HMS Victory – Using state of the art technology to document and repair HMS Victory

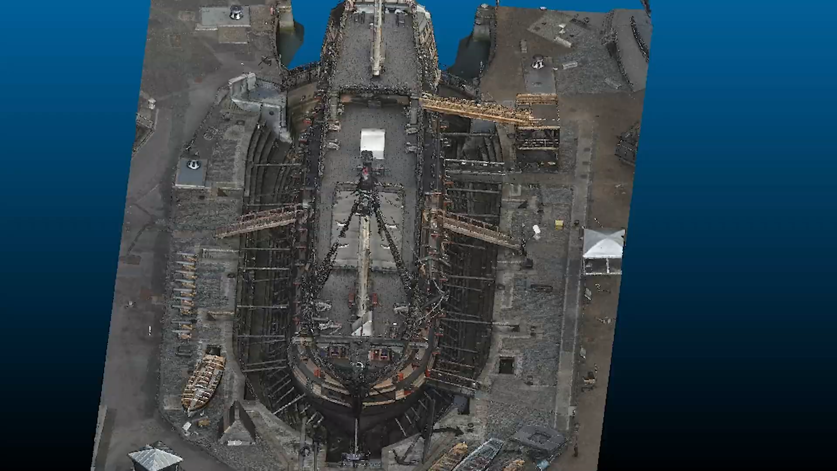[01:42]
Whilst 3D scans have been made of HMS Victory since 2013,